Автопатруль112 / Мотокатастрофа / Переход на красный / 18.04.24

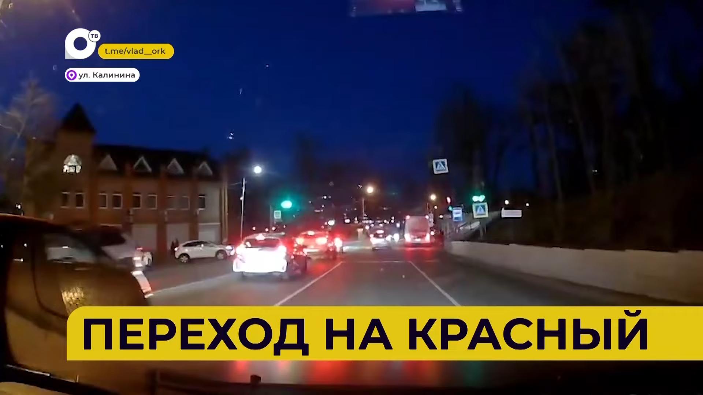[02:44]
Две беспечные девушки-пешеходы, не задумываясь, шагнули на зебру на улице Калинина на красный свет.